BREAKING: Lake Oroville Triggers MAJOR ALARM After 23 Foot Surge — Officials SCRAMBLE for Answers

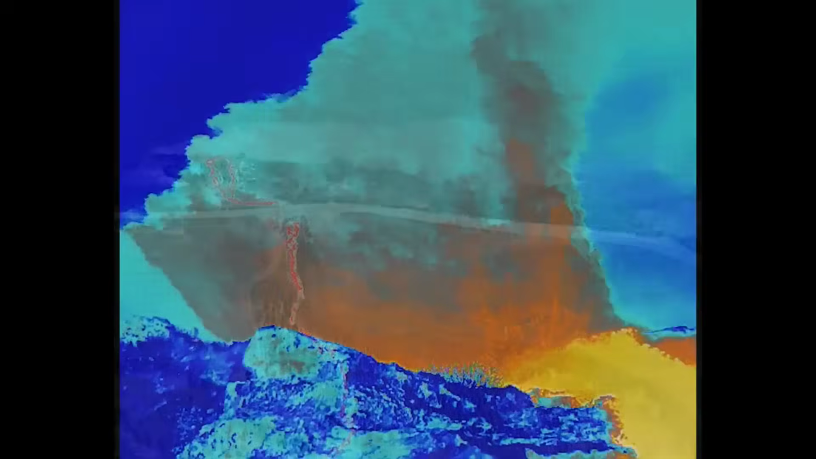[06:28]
just a silent patch of warmth radiating through the mist.